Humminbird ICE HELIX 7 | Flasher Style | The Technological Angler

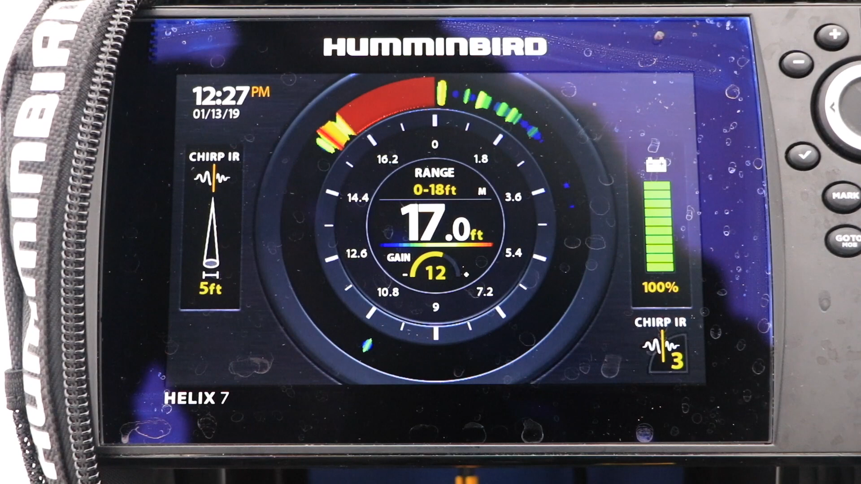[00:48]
On screen: depth 17.0 ft
Just like in the Full Flasher style, the color of the sonar return is one indication of the target's size. But in A-Scope mode, the width of the sonar return, from side to side on the flasher stripe,
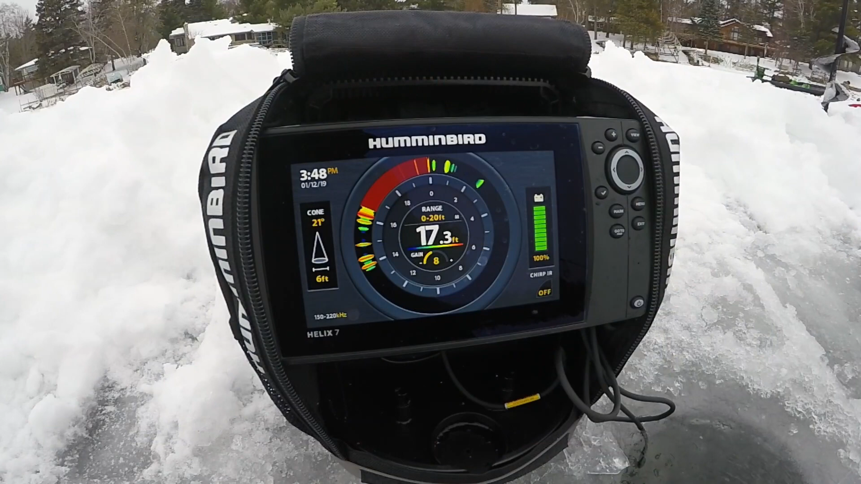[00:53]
On screen: depth 17.3 ft
is another valuable indication of the size of the sonar target.
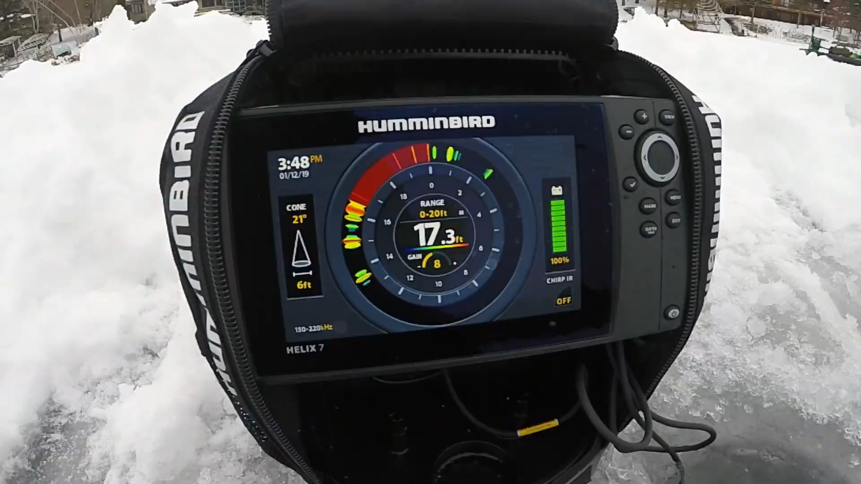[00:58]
On screen: depth 17.3 ft
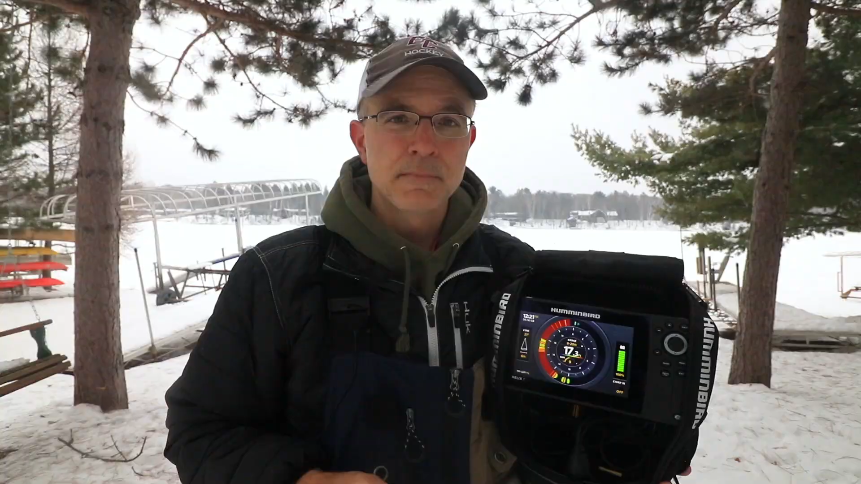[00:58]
I like color palette number six, and in this color palette in A-Scope mode,
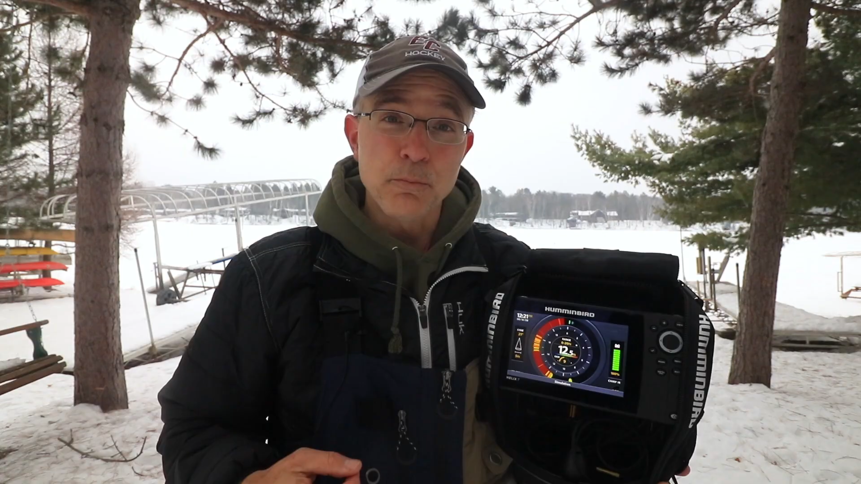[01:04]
a quality size fish will appear red, and fill the flasher stripe from side to side. These are the fish to focus on.
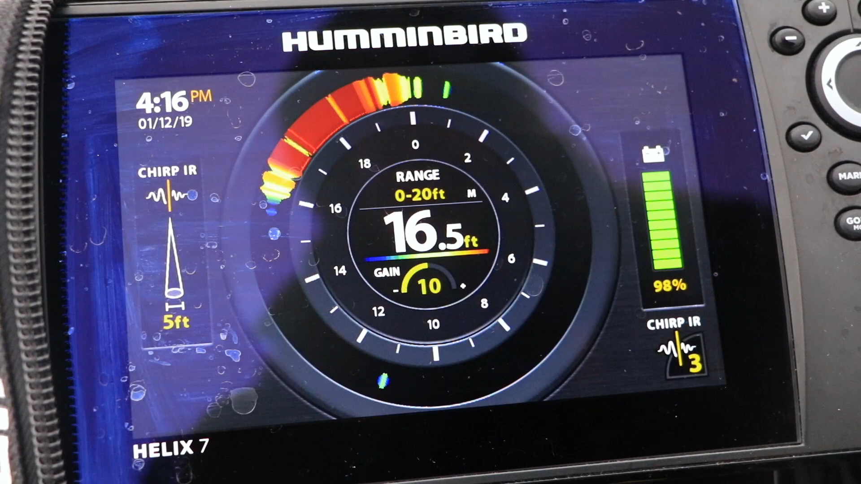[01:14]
On screen: depth 16.5 ft
From the flasher view, press the menu key once, and use the up and down arrow keys to select flasher style.
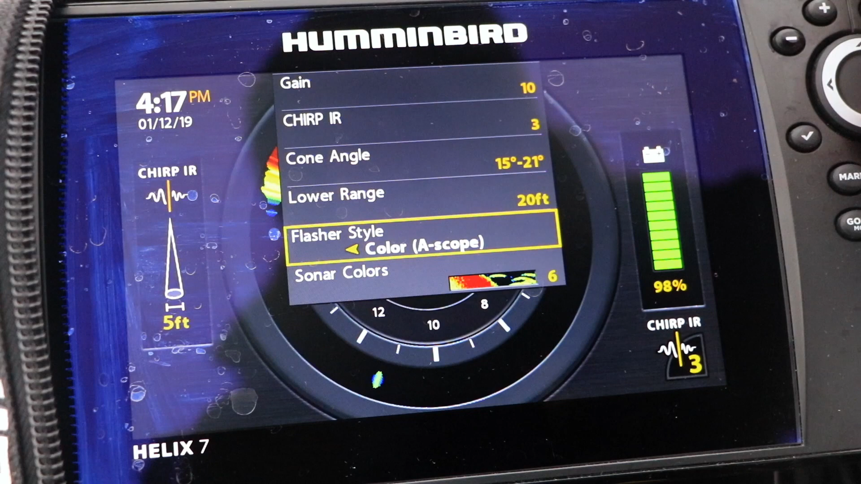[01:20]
Then, choose Full or A-Scope mode for your flasher display.